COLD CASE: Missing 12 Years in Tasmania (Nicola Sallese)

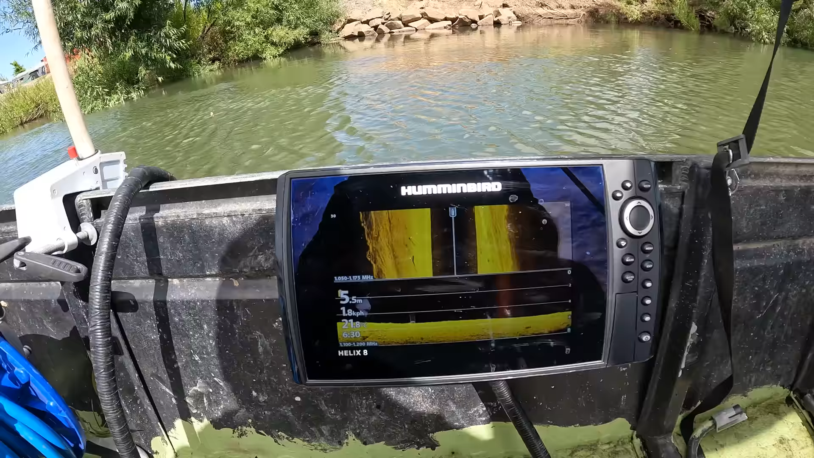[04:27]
On screen: depth 5.5 m
So we're 30 to the left, 30 to the right, 1.8 kilometers per hour.
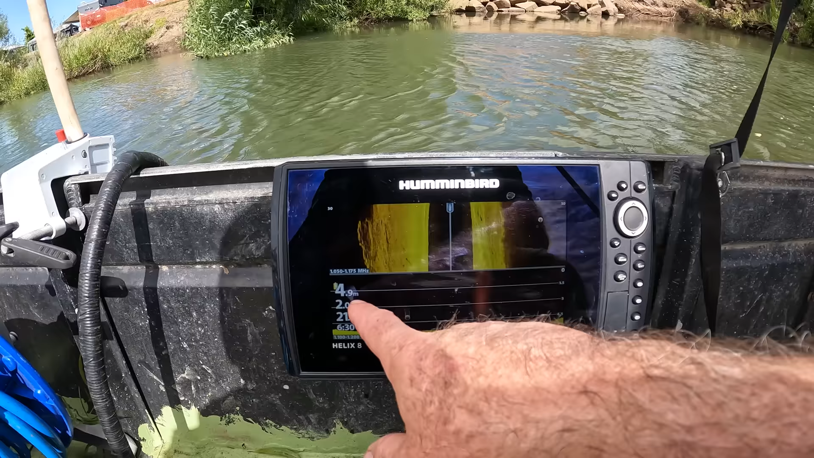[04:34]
We're at 5.1 meters of depth, which you can definitely hide a car in.
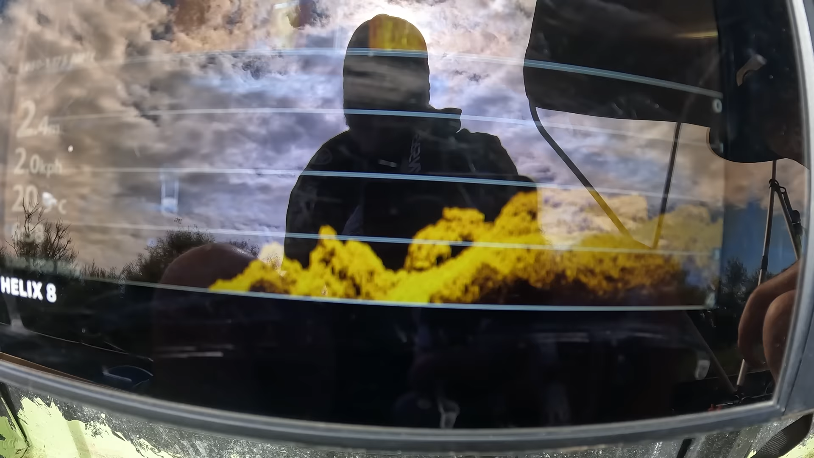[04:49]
on the left-hand side of the bank. It looks like there's 1, 2, 3, 4, maybe 5. Here they come now. You found a few more.
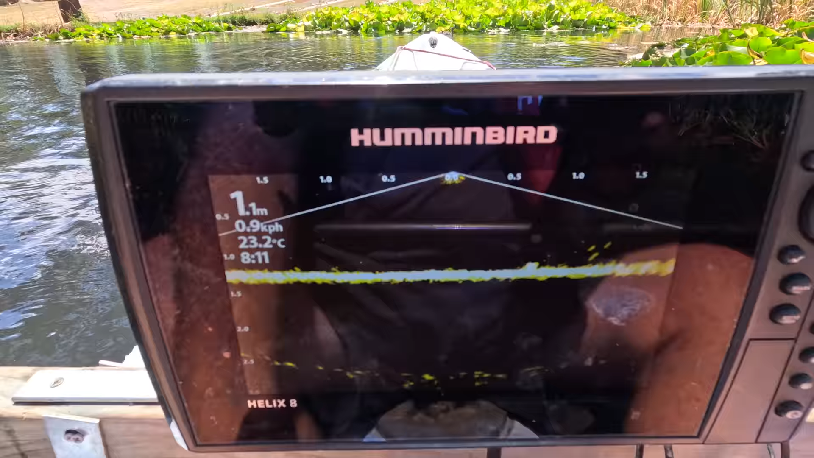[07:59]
On screen: depth 1.1 m, water 23.2°C, speed 0.9 km/h
So we're currently at 1.1 meters.
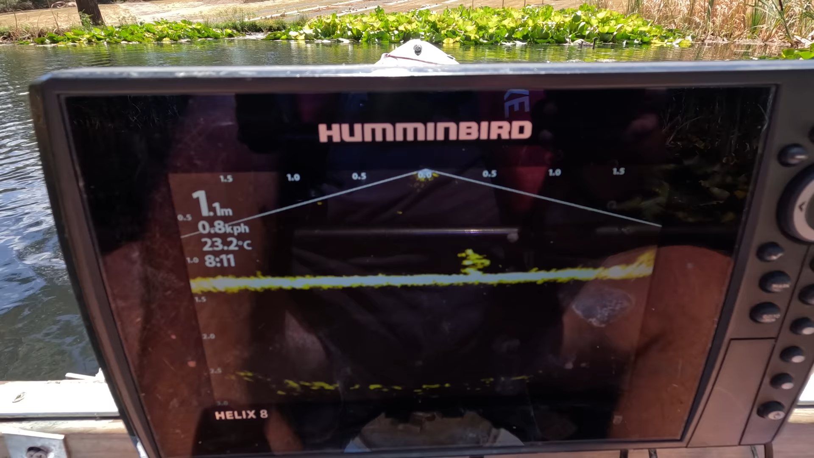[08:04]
On screen: depth 1.1 m, water 23.2°C
We've got a maximum of 1.4,
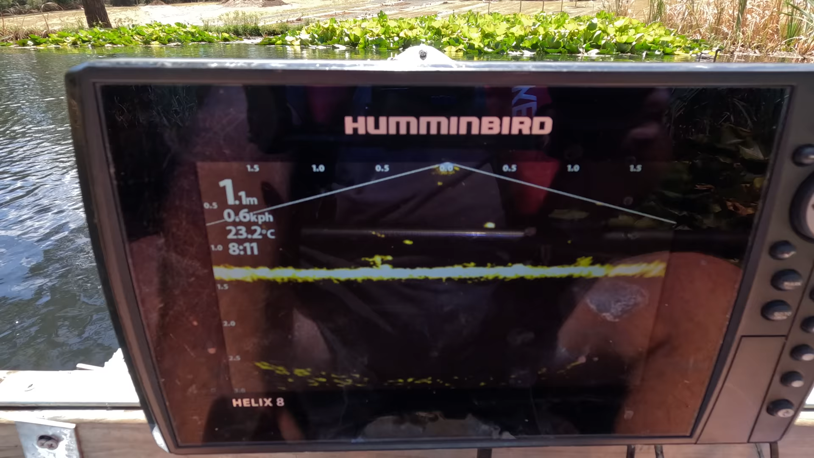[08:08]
On screen: depth 1.1 m, water 23.2°C
which is just quite not enough.
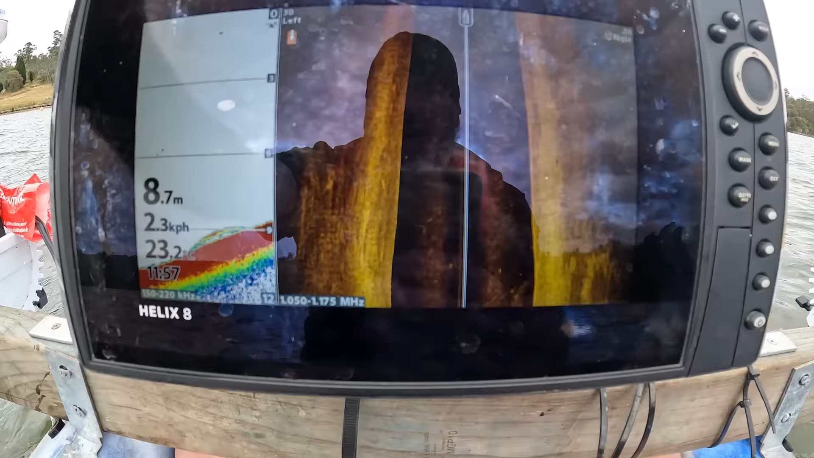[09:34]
On screen: depth 8.7 m, speed 2.3 km/h
On the bottom, it's a very sandy bottom. It's very clean.
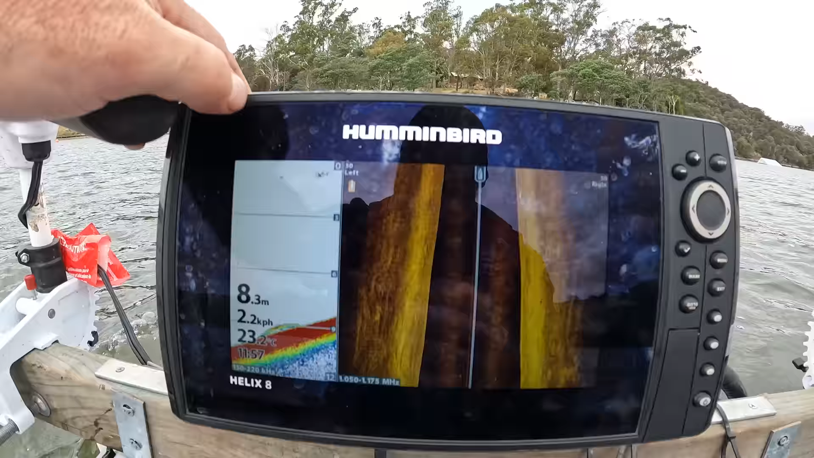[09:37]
On screen: depth 8.3 m, water 23.2°C, speed 2.2 km/h
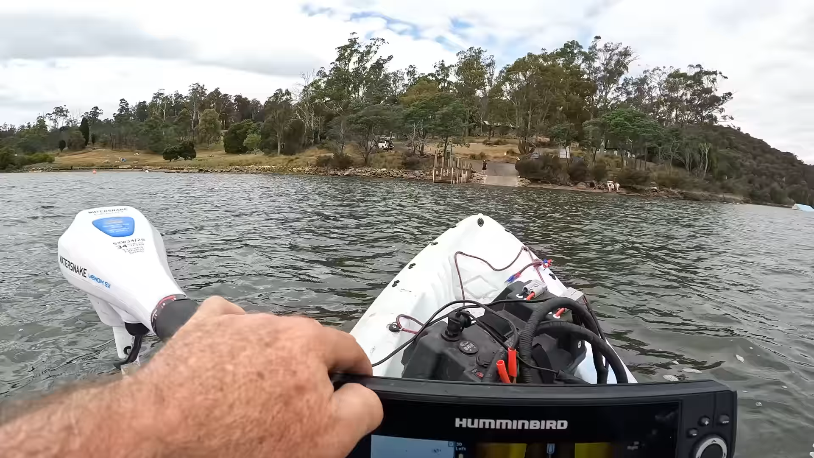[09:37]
A rocky edge with sand on the edges. And I have
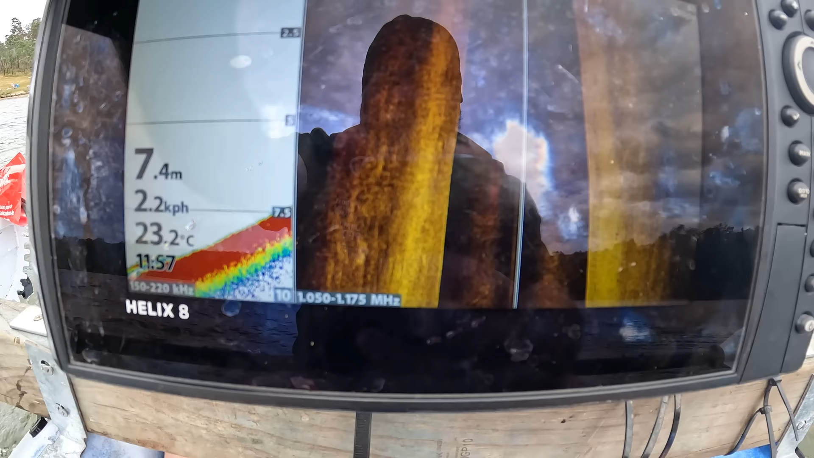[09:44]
On screen: depth 7.4 m, water 23.2°C
nothing on either side of the banks. Depth was 13 meters. Yeah.
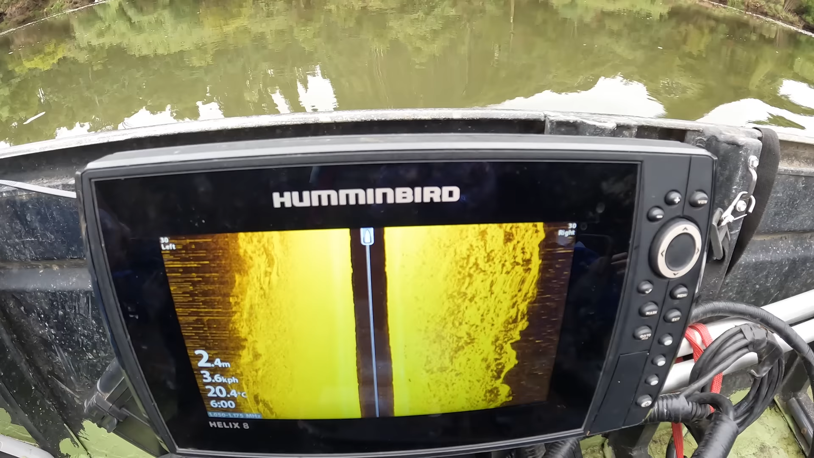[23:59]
On screen: depth 2.4 m, water 20.4°C, speed 3.6 km/h
So we're looking as if it's coming on the way to Launceston. It's on this side where we are right now. So if it was on the way there that an accident could have possibly occurred,
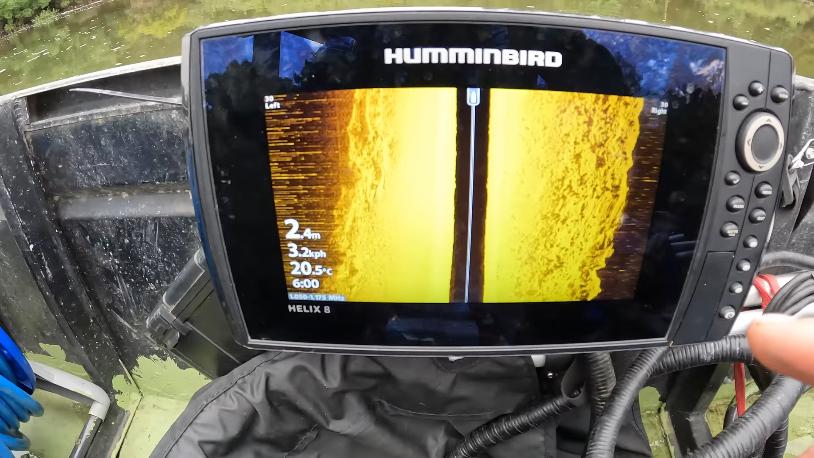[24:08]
On screen: depth 2.4 m, water 20.5°C, speed 3.2 km/h
we're looking in this section of it at this time, which is on the right side of our boat.
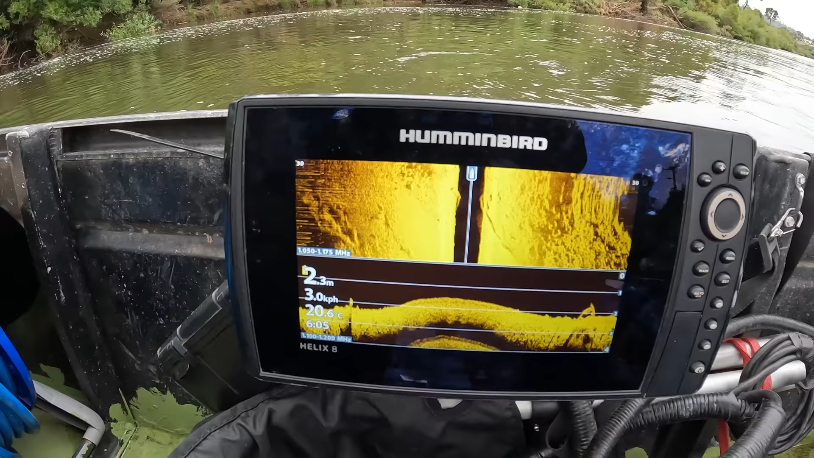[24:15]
On screen: depth 2.3 m, water 20.6°C
One object here, right there, here.
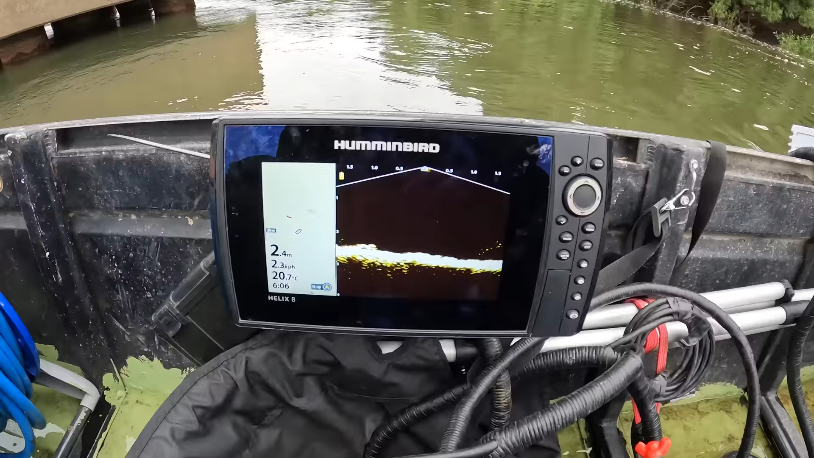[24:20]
On screen: depth 2.4 m, water 20.7°C
Right there.
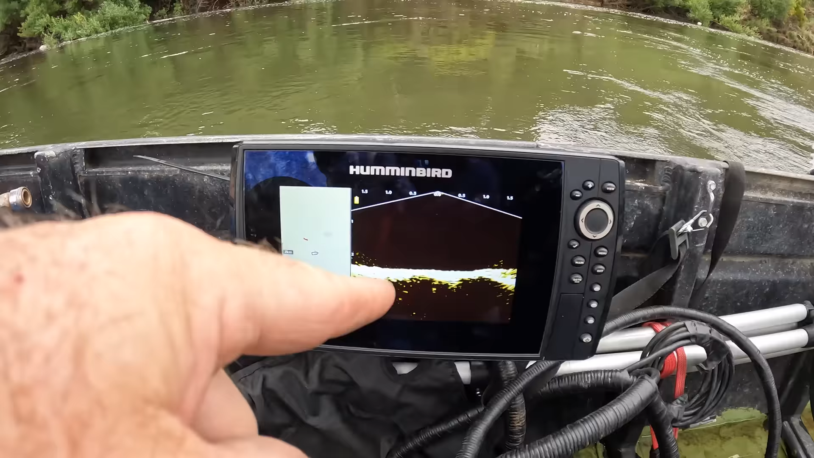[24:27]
Right there. Okay, how tall is it?
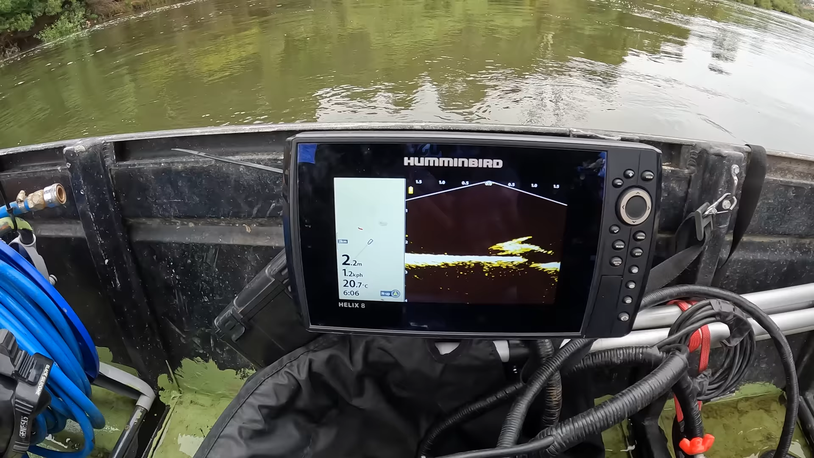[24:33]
On screen: depth 2.2 m, water 20.7°C, speed 1.2 km/h
It's half a meter, if that. So I'm just looking up the map. There is that big sandbank we were looking at to put in further up here.